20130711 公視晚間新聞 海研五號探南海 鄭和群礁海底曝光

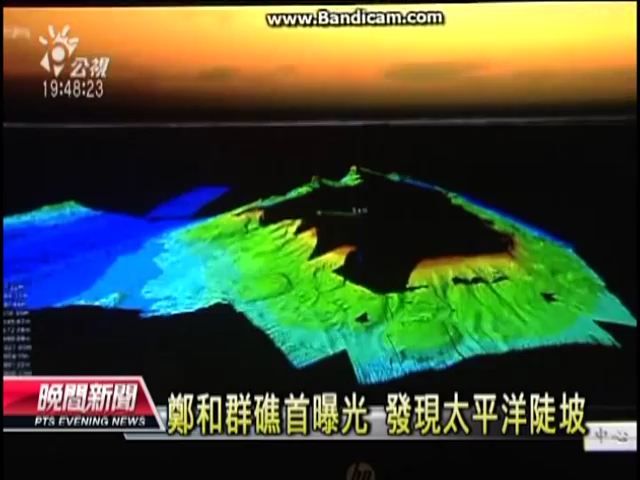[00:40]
过程中意外发现，太平岛的海底有一陡坡，相当于101大楼的高度，探勘过程中，海研五号差点搁浅。